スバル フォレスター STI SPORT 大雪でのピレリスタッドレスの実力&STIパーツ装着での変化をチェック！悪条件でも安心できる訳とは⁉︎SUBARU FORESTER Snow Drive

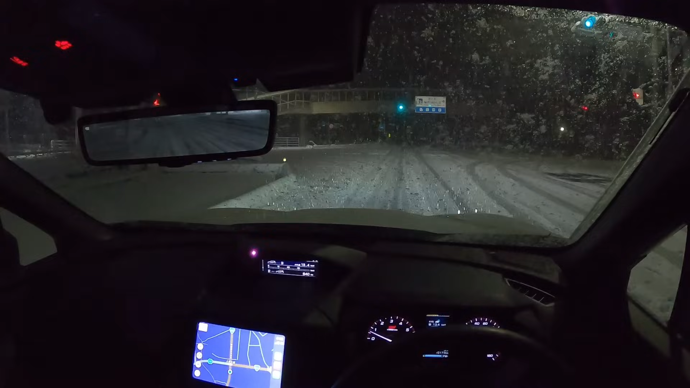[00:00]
はい、皆さんこんにちはSGPフォレスタTVですやってまいりました雪国久々の雪道走行今シーズン初めての雪道走行になります今日はですね、
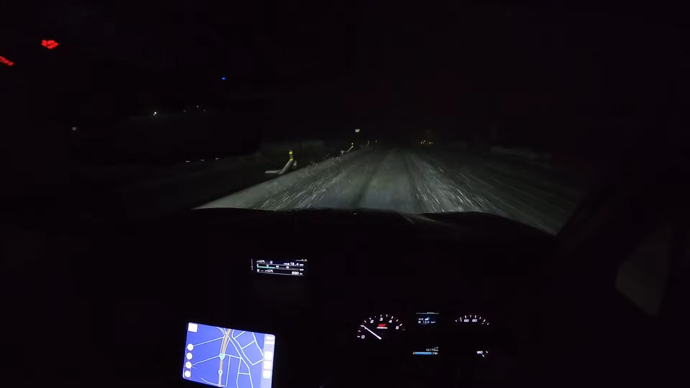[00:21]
大雪ですね今シーズン1の多分降り方じゃないかな私は今ね、群馬県の月夜野に来ておりますけれども月夜野でこんなに降ったのは多分おそらくですけれども、おそらく今シーズン初だと思いますそうなので、月夜野でこれだけ降っちゃってるので湯沢、苗場とか、
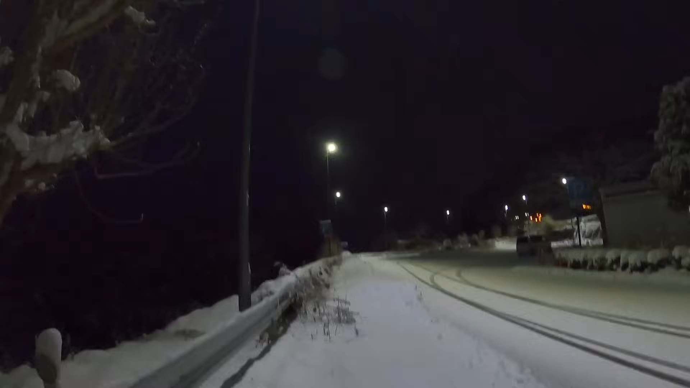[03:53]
あーでもいいね、このなんとも言えない雪が降っている時の静けさうーん、久々の感覚ですね独特ですよね、これはで、
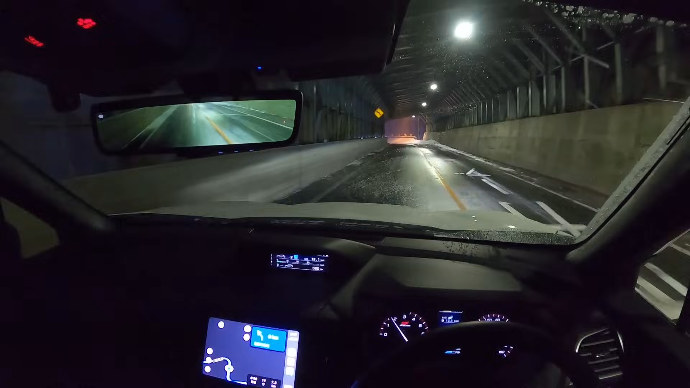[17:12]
で、こういったトンネルの出口なんかは要注意ですよねそう、トンネルの出口は要注意おー、滑ってますね滑ってるけどVDC入んないねちょっと待ったVDCはオフになってないよなオンだよな